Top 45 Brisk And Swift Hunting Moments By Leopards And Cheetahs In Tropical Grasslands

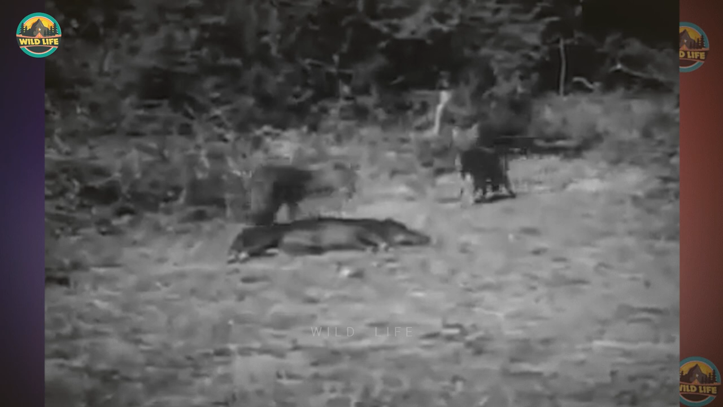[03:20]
couple of jackals find a dead warthog on the ground but when a leopard shows up the game changes the leopard is just a cub but he doesn't like the jackal being there and attacks it with all its strength the jackal gives the leopard a run for his money but